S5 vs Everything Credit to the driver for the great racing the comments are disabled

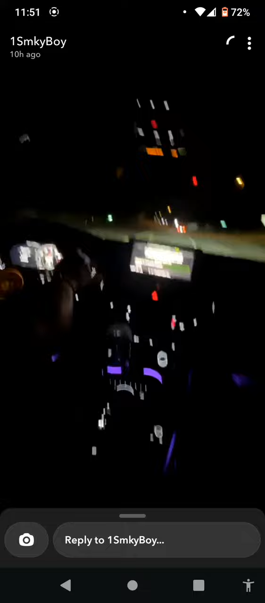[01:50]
I don't know about it. He's flying.
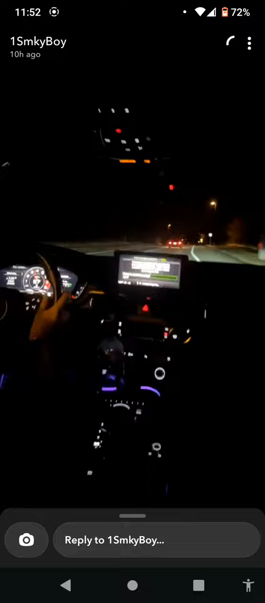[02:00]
Dude, this Miata's fast though. He's on another level, bro.
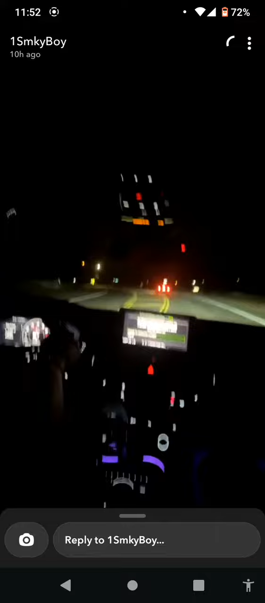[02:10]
Dude, what the fuck? He slapped his brakes, dude.